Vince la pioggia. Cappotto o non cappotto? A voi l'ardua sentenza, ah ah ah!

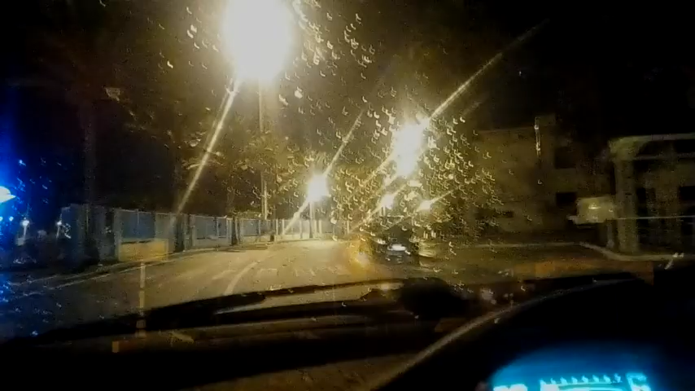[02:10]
situazione ragazzi siamo arrivati praticamente a portempedocle
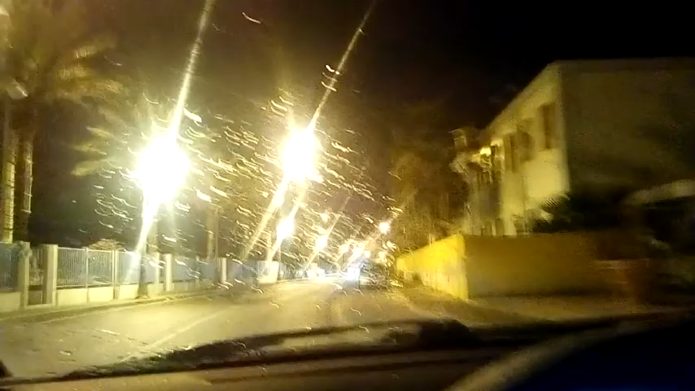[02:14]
è iniziato a piovere mi sa che tra un poco torno indietro e torno a casa c'è poco da fare
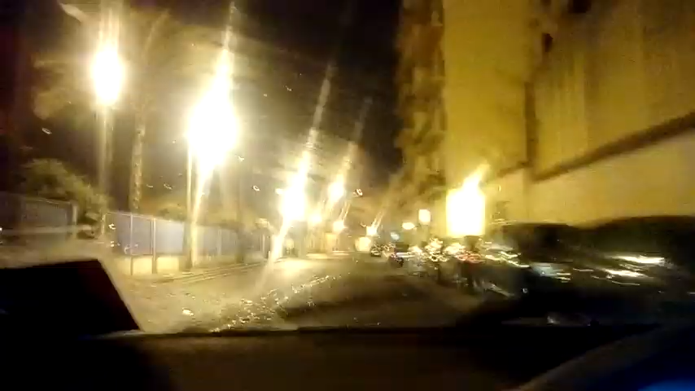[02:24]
oggi la giornata fin dall'inizio avete visto questo bellissimo fulmine che è caduto nelle vicinanze
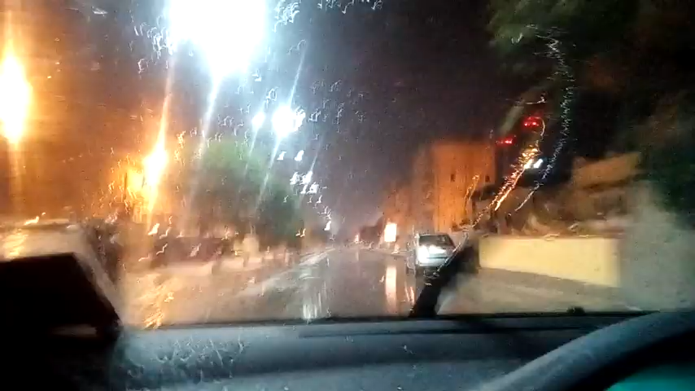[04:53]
metrologia e quindi sa fare previsioni analizza gli stati del tempo eccetera eccetera niente ragazzi qua sta cominciando a diluviare stiamo tornando indietro